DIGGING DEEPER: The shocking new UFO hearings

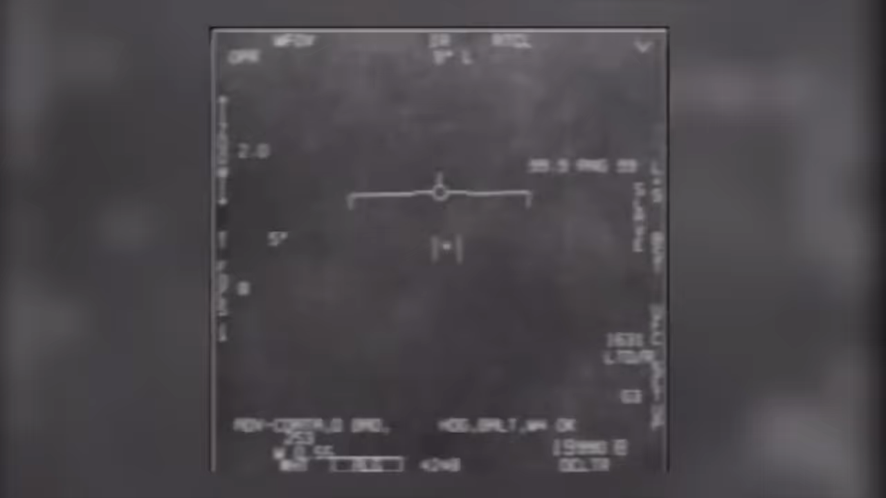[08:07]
the tic-tac video of that object, that flying object that looks like a tic-tac.
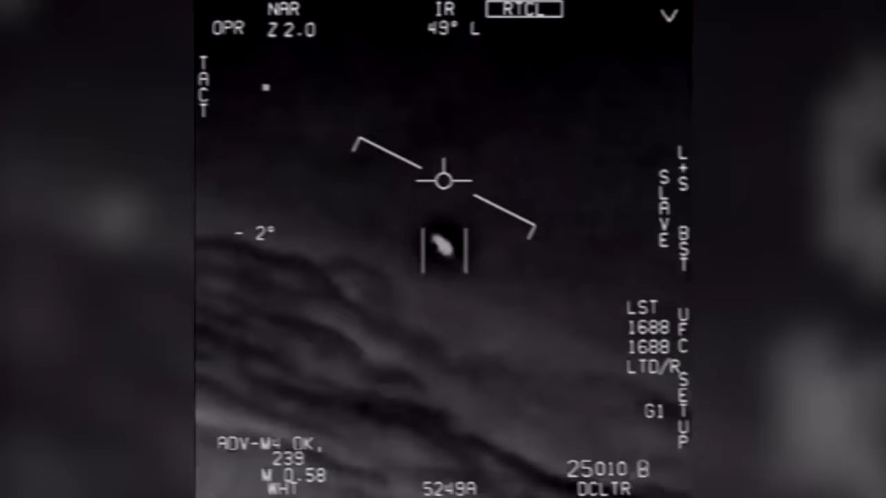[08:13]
The commander who talked about that,
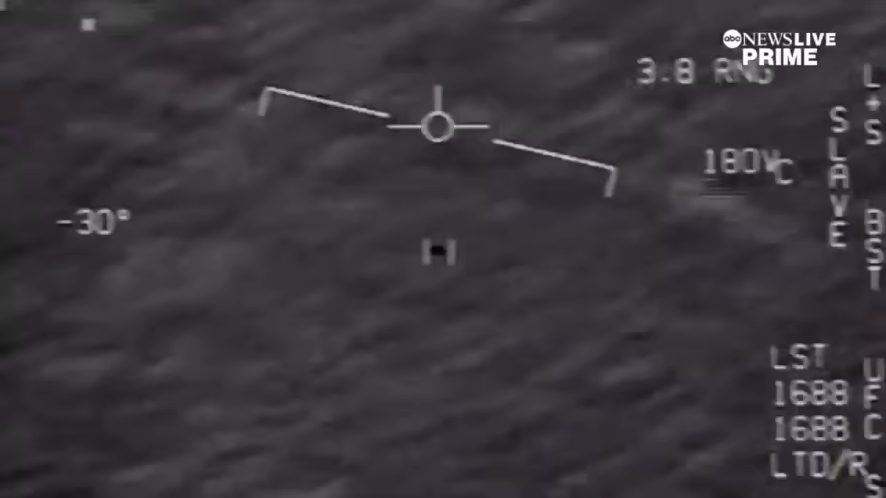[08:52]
Oh my gosh, dude. Wow! Look at him flying!
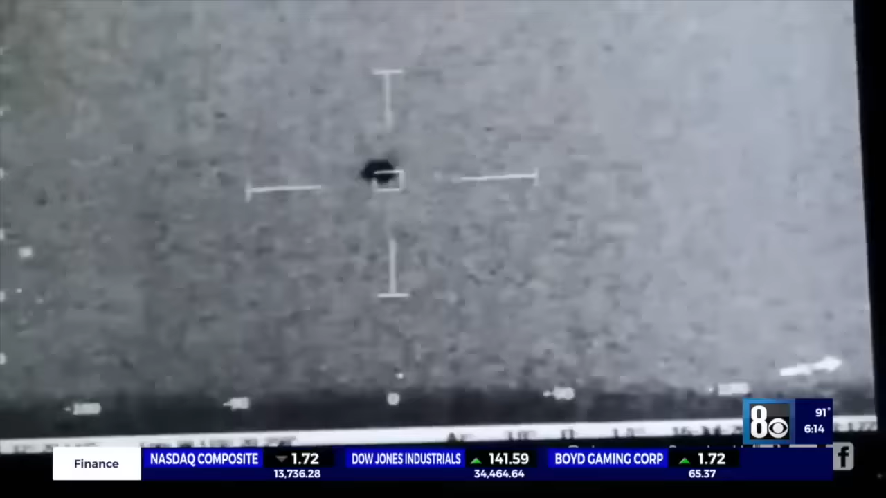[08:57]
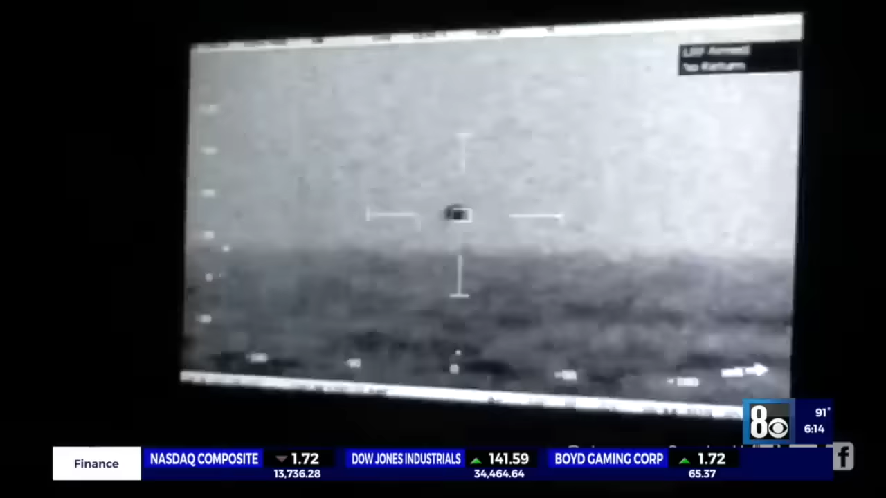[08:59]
Crew of the USS Omaha detected on multiple sensor systems unknown objects that surrounded the ship as it moved through ocean waters west of San Diego.
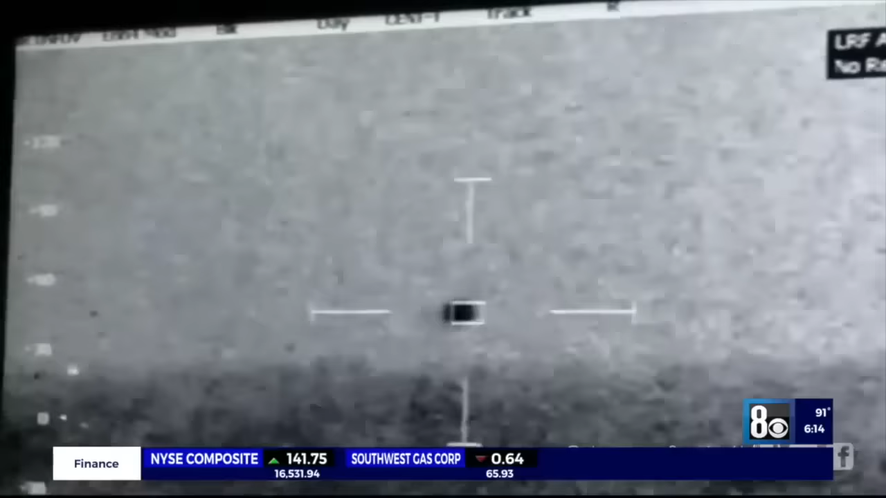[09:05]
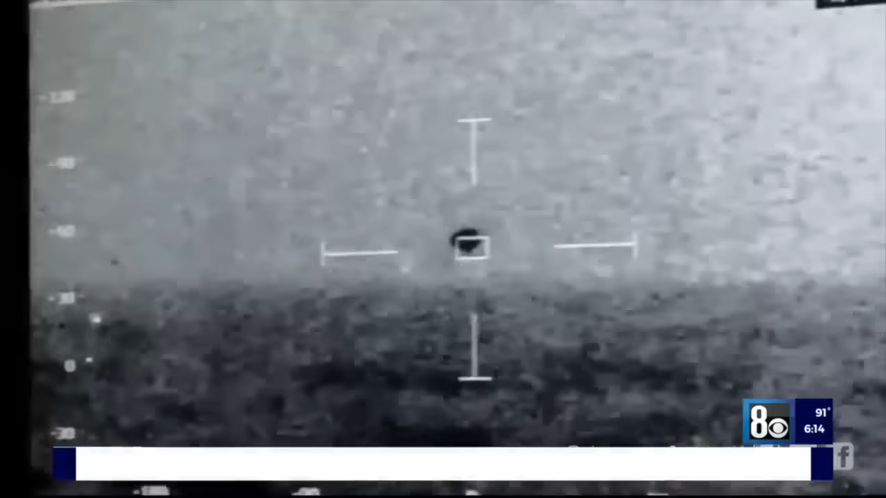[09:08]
One of the objects, a self-illuminated sphere at least six feet in diameter, flew alongside the Omaha for an extended period. Similar events were reported by eight other Navy ships in the same area over three days.
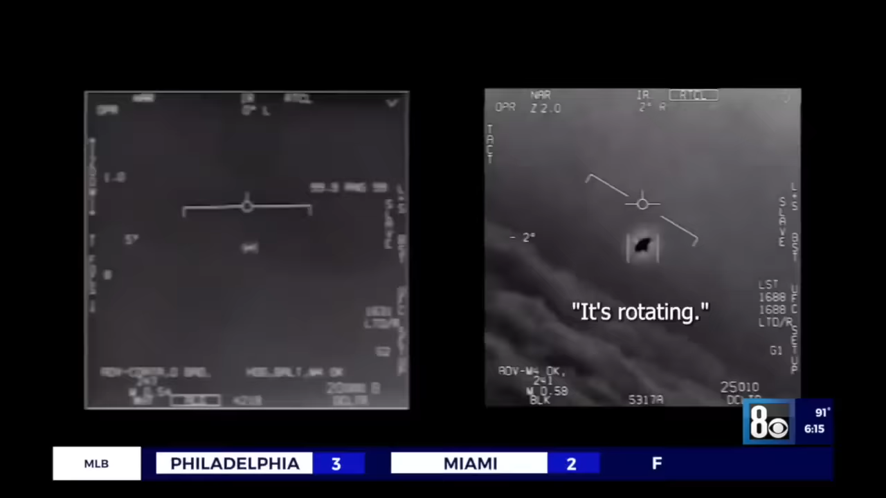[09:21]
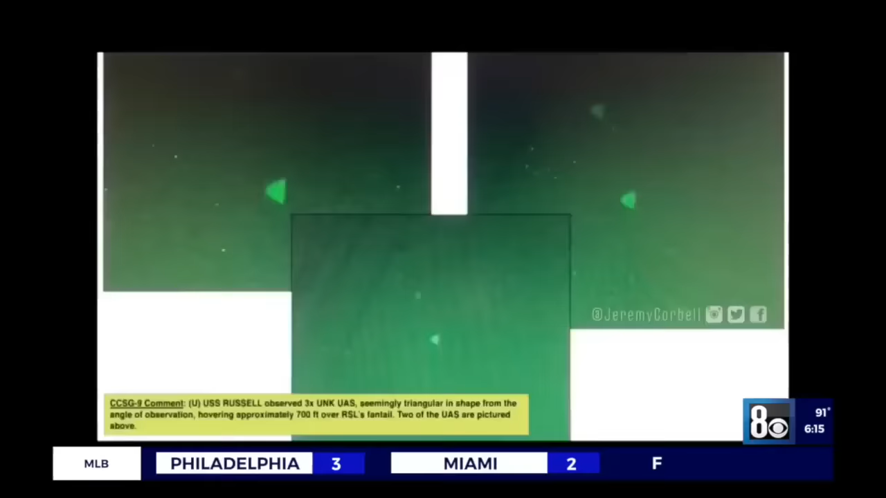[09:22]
But other than the images themselves, there's been no release of sensor data to buttress these cases. There is now.
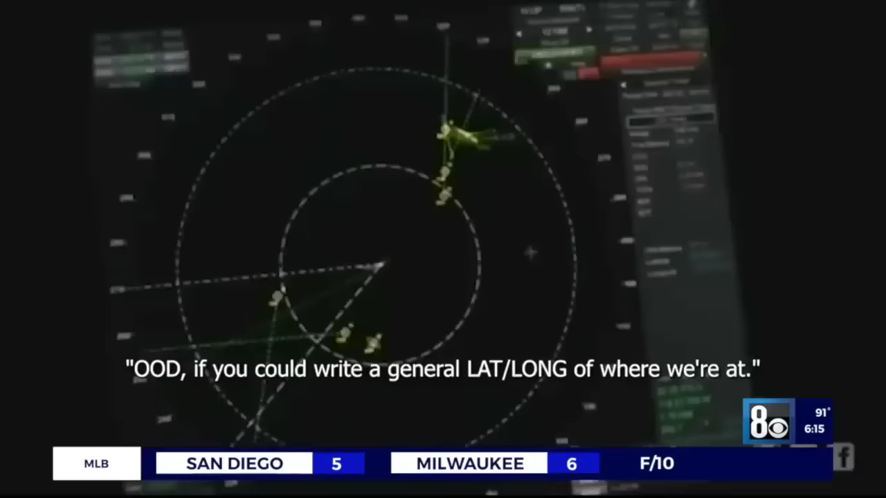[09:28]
Okay, if you can ride a general lat long, wherever we're at.
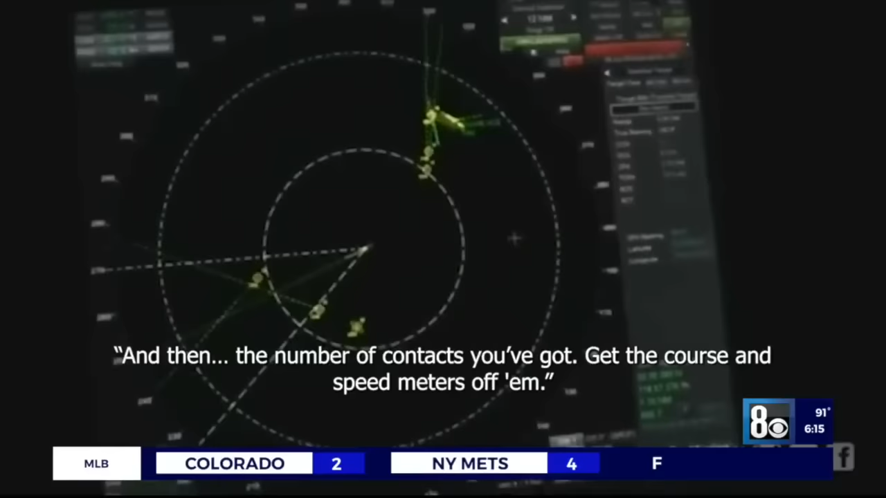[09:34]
And the number of contacts you've got, you can force the speed meters off.
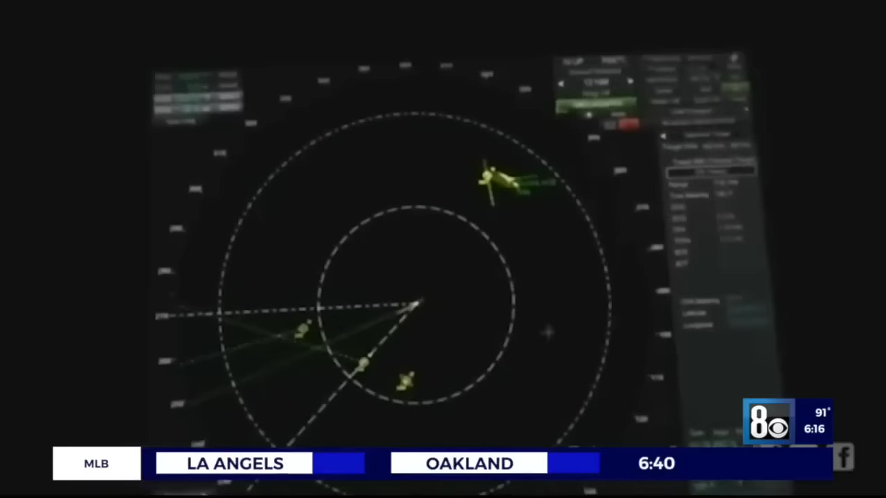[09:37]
Two different radar systems watched the objects and estimated their speed.
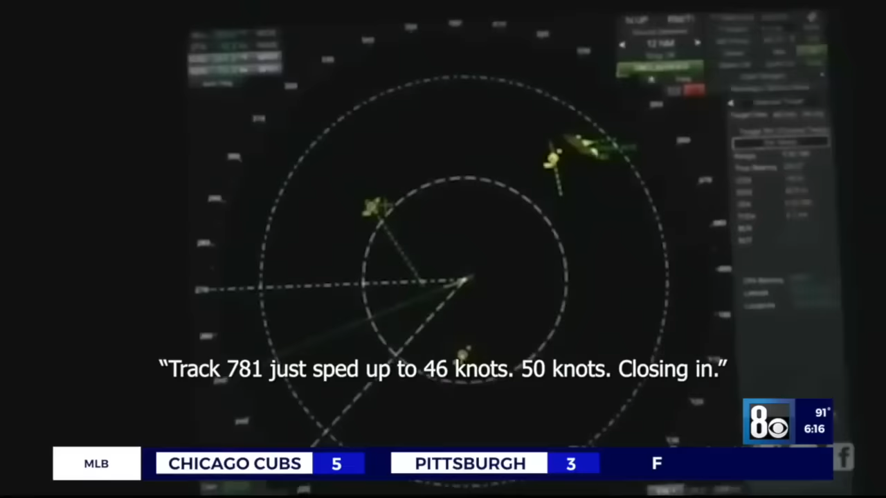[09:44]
781 just sped up to 46 knots, 50 knots. What was it, man? 381. That's fine. That was pretty much perfectly zero zero zero relative, right? Yeah.
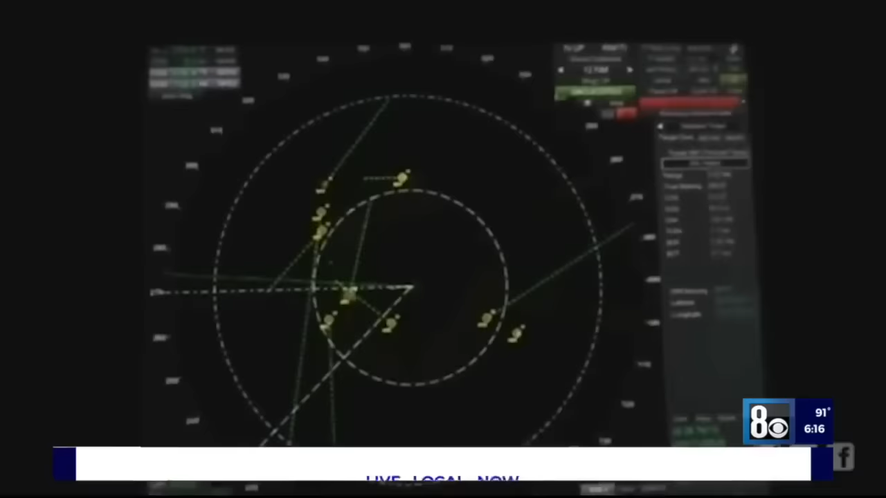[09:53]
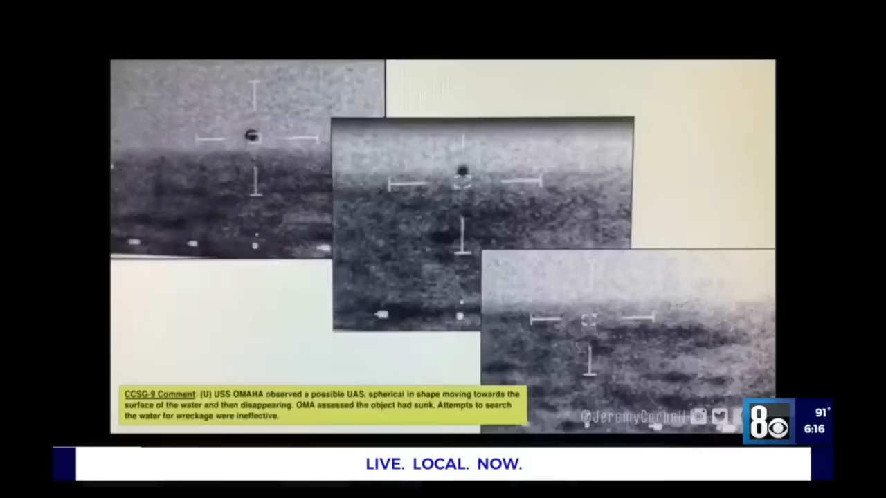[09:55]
The Pentagon's UAP task force considers the Omaha spheres to be true unknowns. The ships that were under observation by the unknowns were unable
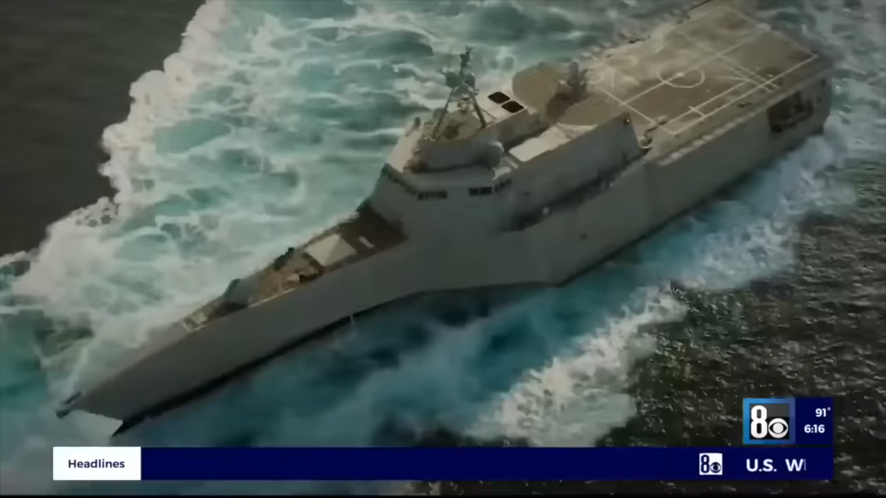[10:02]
to track where they came from or where they disappeared to. The Omaha sphere appears to have vanished into the ocean.
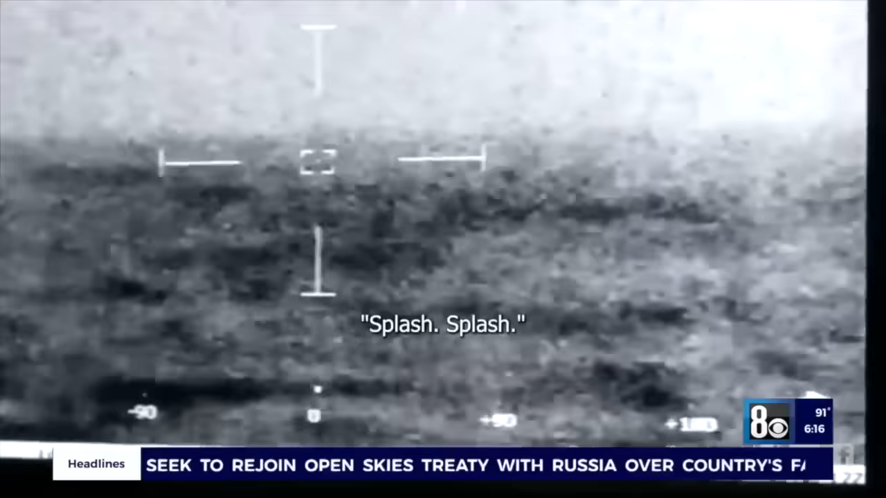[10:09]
Splash. Splash. At that point, it also vanished from all sensors. Nine of the objects were seen around the Omaha. But two of them dropped off, somehow invisible to two radar systems.